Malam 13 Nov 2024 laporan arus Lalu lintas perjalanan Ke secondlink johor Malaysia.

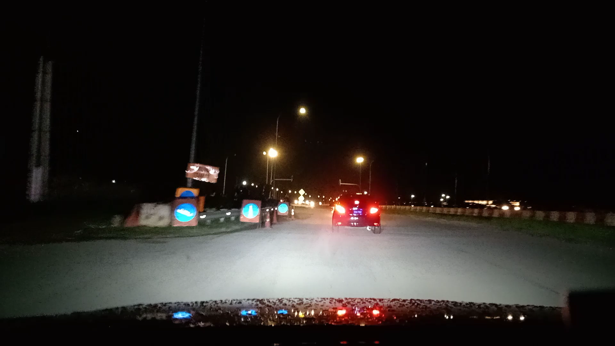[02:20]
Jalan berdebu sedikit di sini. Kemungkinan di sini tidak hujan, cuma di tempat rumah saya saja yang hujan. Biasalah, kadang-kadang hujan ni setumpuk guys.
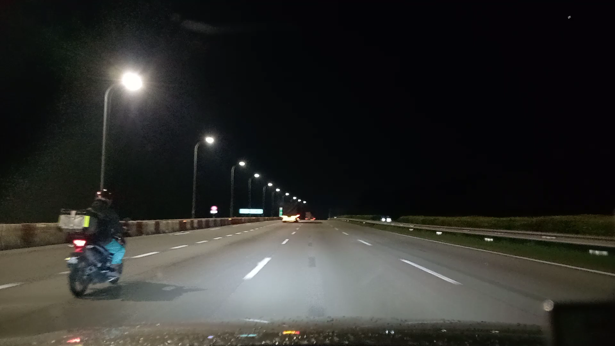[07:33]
Itulah pemandangan suasana perjalanan saya melalui sekeliling Johor Bahru Malaysia pada tanggal 13 November. Perjalanan yang lancar sekali, tiada banyak kenderaan pada malam hari ini. Dan terima kasih kepada yang menonton.